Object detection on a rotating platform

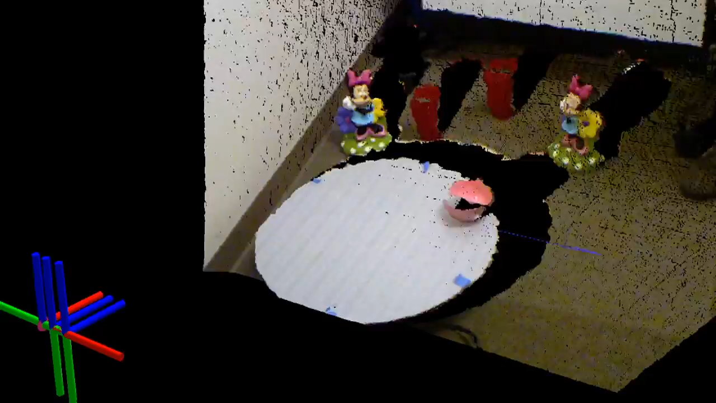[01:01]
In the rotation case, the relevant parameters are the position of the rotation center, the axis around which the objects are moving and the angular speed of the rotating platform.
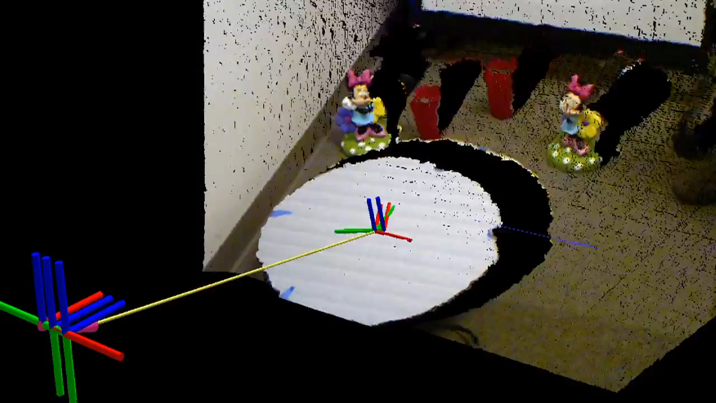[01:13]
The estimated model needs to be robust to the addition and removal of objects from the scene,
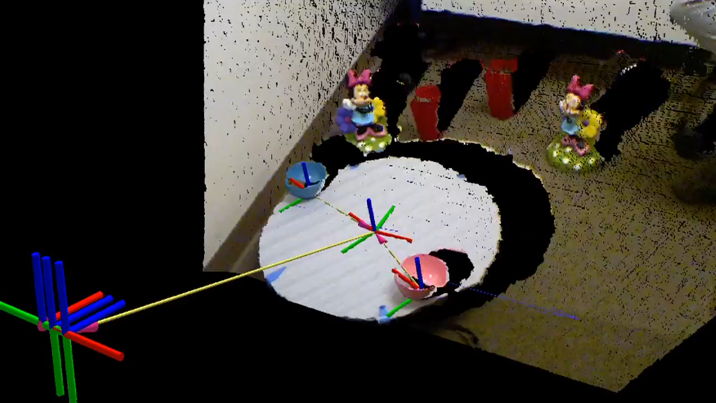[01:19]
and also to variations of the rotational movement like changes in speed and center or direction of rotation.